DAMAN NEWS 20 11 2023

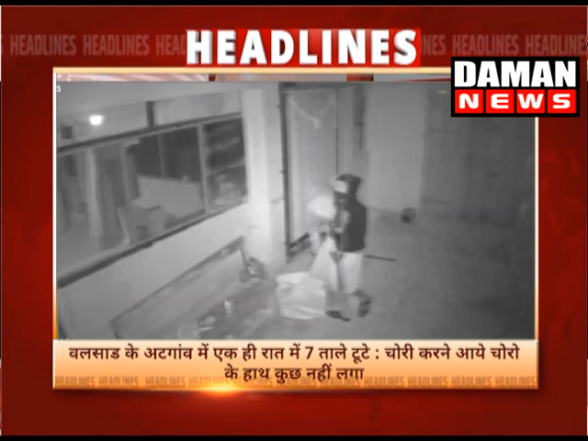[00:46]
वलसाड के अटगाओं में एक ही रात में साथ ताले टुटे चोरी करने आए चोरों के हाथ कुछ नहीं लगा पाँच दुकान एक वाइस मेल एक सौ मेल
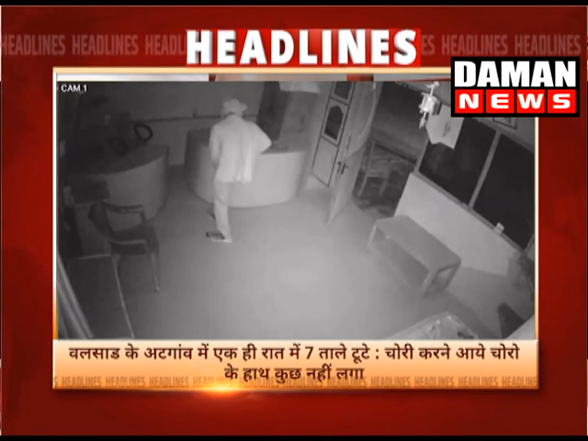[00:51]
समेट साथ जगहों पर चोरों ने धावा बोला जो घटना सिसी टीवी कैमरे में कैद हो गई है
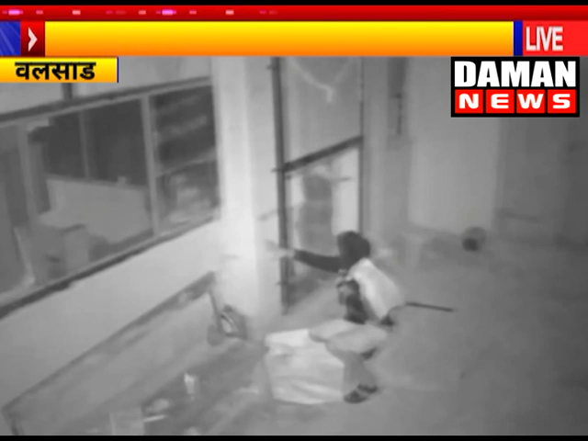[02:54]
कुछ मिनिटों के बाद यह तसकर भी राइस मील में गुस गया घर के अंदर और बाहर लगे सिसी टीवे कैमरे में चोर कैद हो गए इसके अलावा चोर एना यार के घर दुकान और लकडी की बेंच समेत साथ जगहों पर चोरी
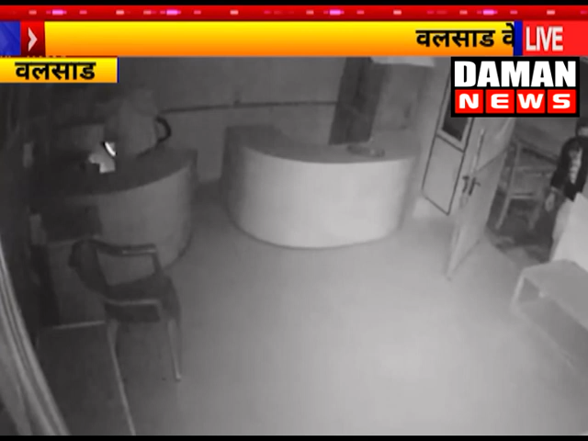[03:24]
का आसफल प्रयास किया गया जैसे ही चावल में चोरी के प्रयास का सिसी टीवी फुटेज सोचल मेडिया पर वाइरल हुआ